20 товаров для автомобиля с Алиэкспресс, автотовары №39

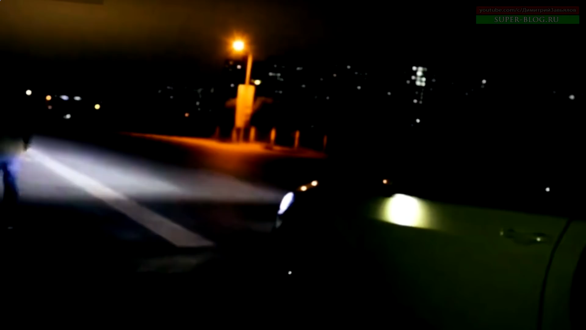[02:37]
При включении стартера свет гаснет через несколько секунд, а после того,